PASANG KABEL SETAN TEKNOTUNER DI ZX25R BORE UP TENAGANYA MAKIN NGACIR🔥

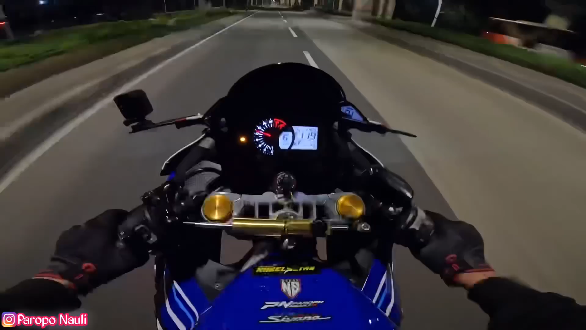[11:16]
Wow, merdu sekali ya. Si panado. Lagi di bawah flyover gini kan. Oke, mungkin sekali kita coba kali ya top speednya sekali. Berhubung udah subuh, sekali aja lah kita coba ya.
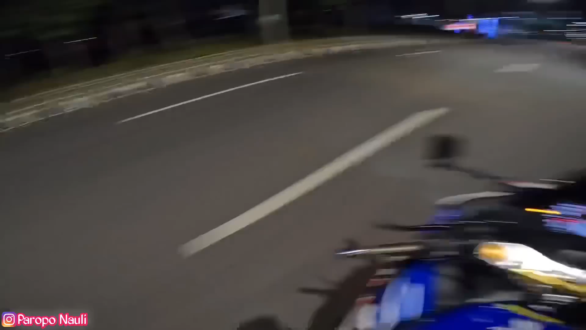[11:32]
Oke, guys. Jadi karena malam minggu ya, ini malam minggu. Terus kita pengen nyoba naik tadi, cuma ramai banget guys kalau malam minggu tuh. Jadi kita coba-coba di jalan biasa aja ya, coba-coba akselerasi aja lah. Nanti aja kita coba top speed lagi kalau si Pana tuh udah di servis besar. Karena memang belum di servis besar juga ini setelah 5.000.
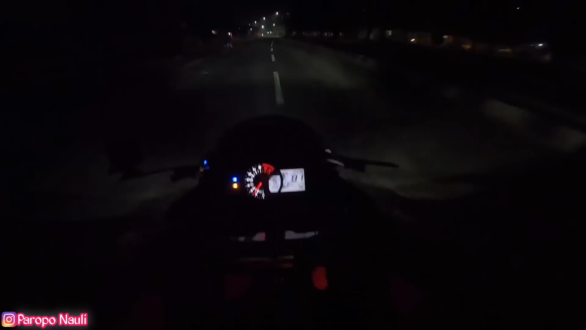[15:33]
Wah, ada Mamang Racing juga di samping kita tadi. Ayo kita coba ya akselerasinya. Mantap guys.